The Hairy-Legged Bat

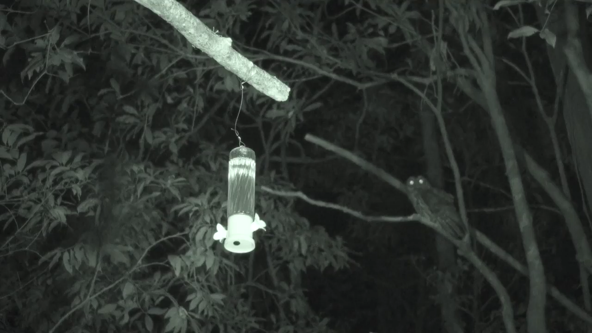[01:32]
This mottled owl routinely comes to take a look at the hummingbird feeder where the bats are visiting. It probably catches one once in a while.